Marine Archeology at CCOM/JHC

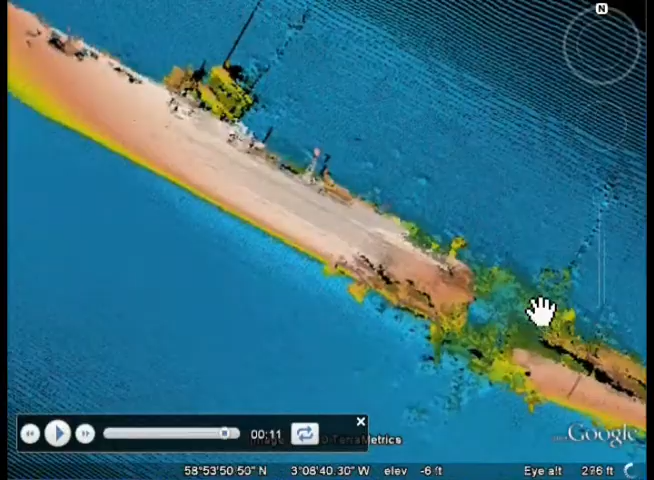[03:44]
and can now compare surveys done at different times to assess wreck stability so that the base map,
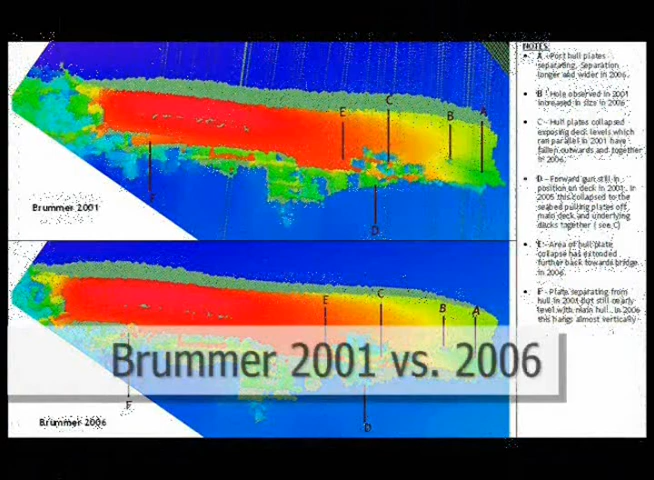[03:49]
knowledge of their state of preservation, and likely future continues to improve.
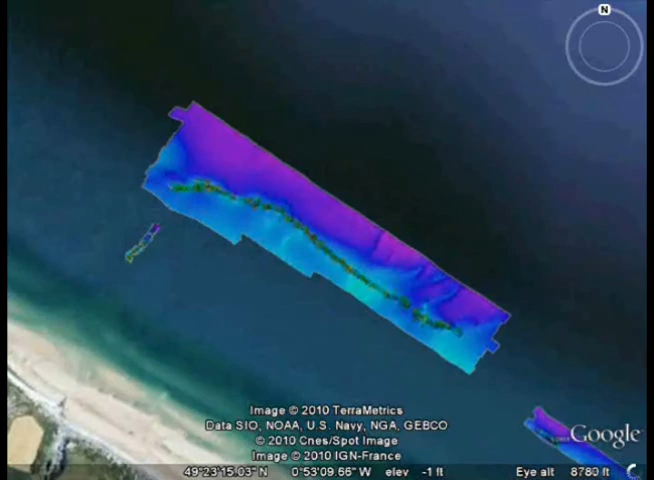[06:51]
their state of preservation and impact on the surrounding environment.
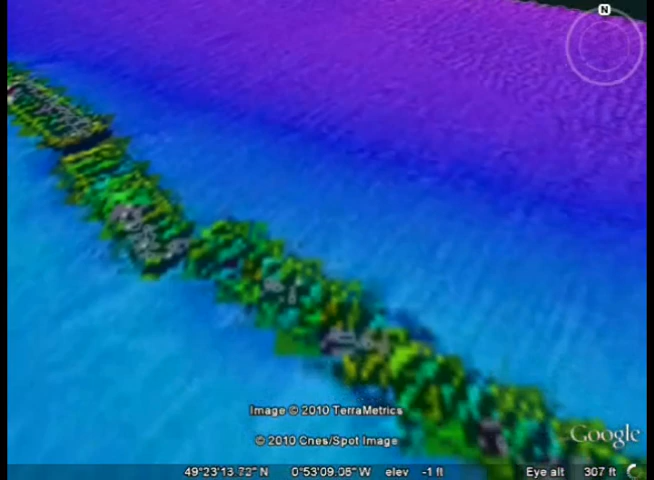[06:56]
The multi-beam sonar data off the Omaha Beach presents a clear and unparalleled view of the state of destruction of the caissons,
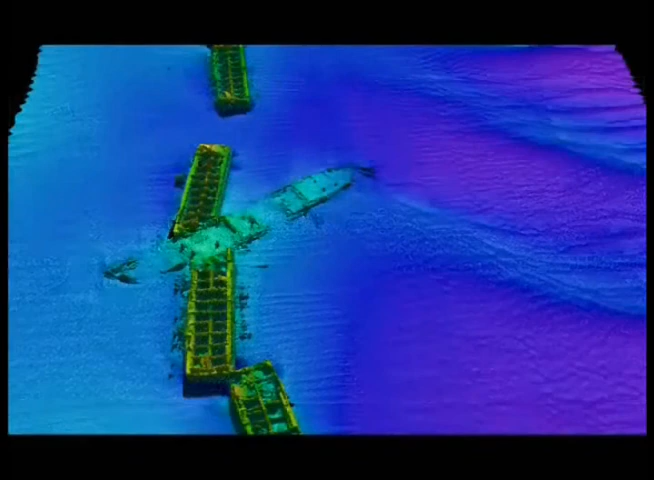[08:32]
Unlike traditional marine archaeological search tools,
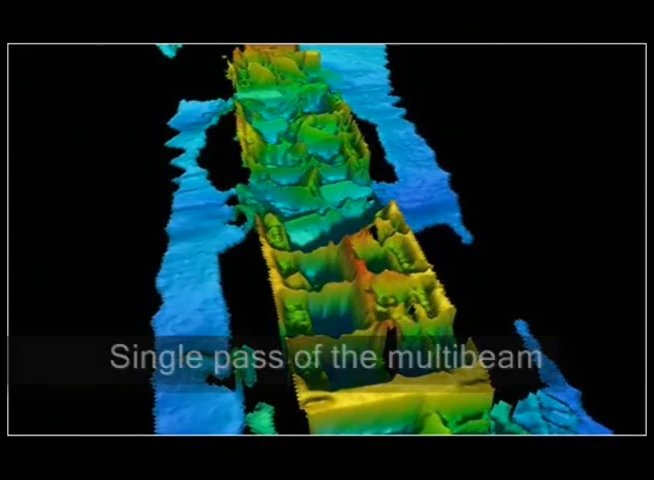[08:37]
the multi-beam sonar can provide detailed, undistorted, and quantitative information on the 3D geometry of the target beam surveyed.
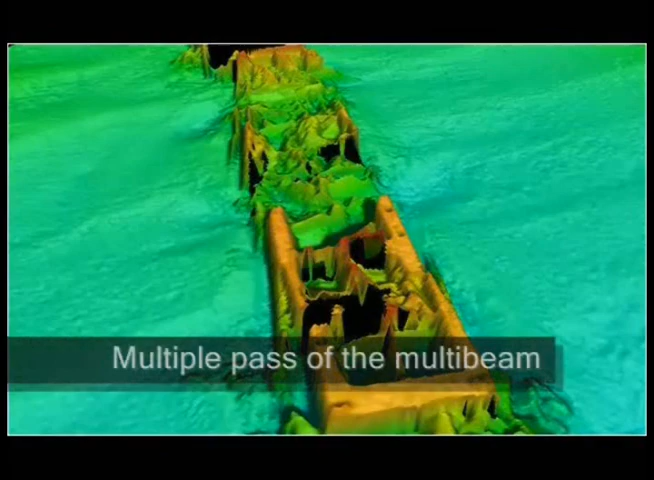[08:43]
From a platform that is safely above the target, unlike traditional visual or photographic inspection, the multi-beam sonar floods a relatively large area,
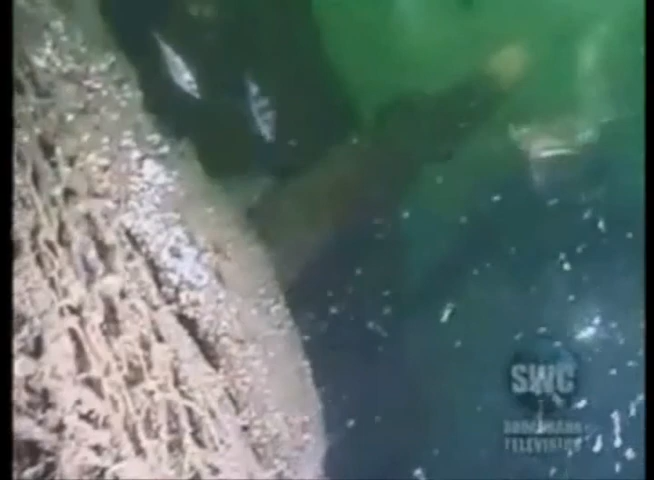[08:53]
tens to hundreds of meters, with carefully controlled sound waves,
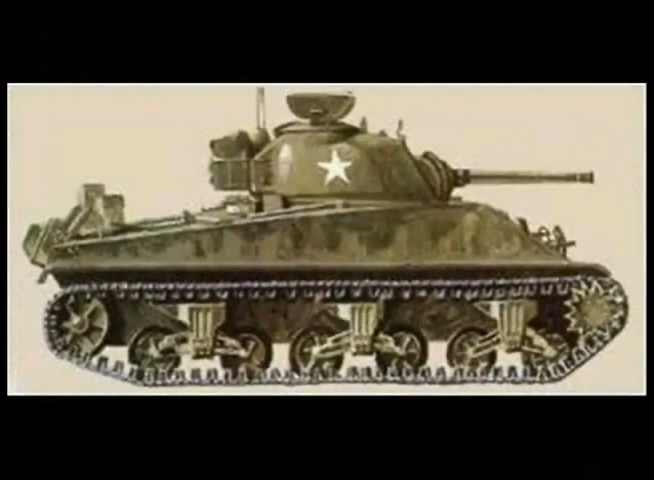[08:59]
allowing the full context of targets to be established quickly.
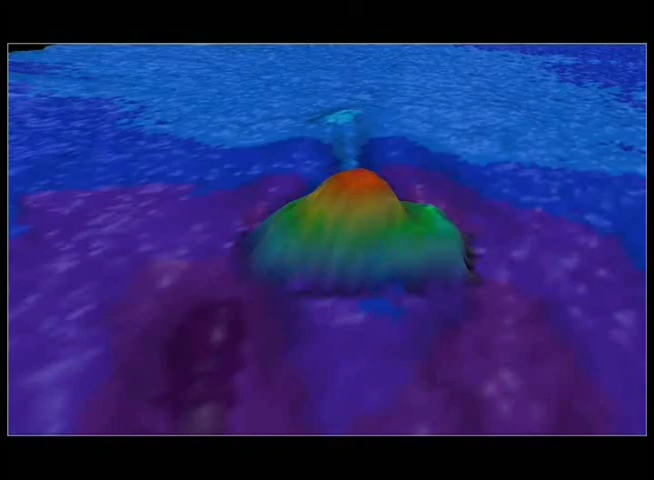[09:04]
When combined with state-of-the-art 3D visualization techniques that allow the viewing of both rendered surfaces and individual points,